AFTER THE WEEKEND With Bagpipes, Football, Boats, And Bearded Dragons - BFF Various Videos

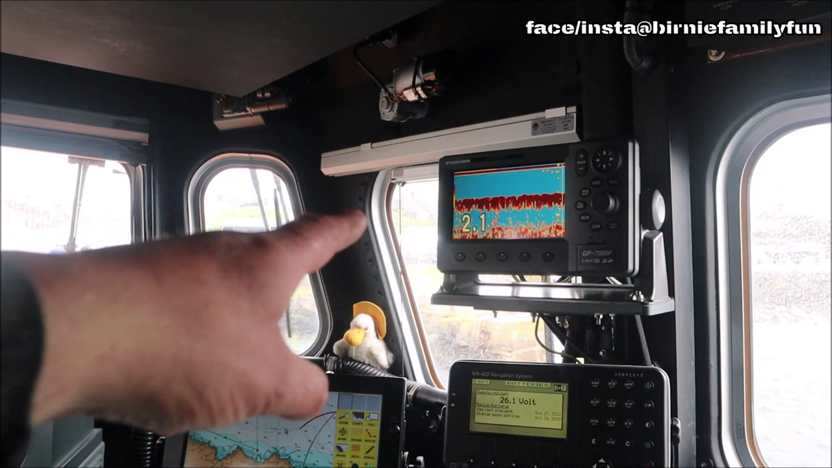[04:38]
Like a sign of 2.1m or something. Assuming that is. Yeah.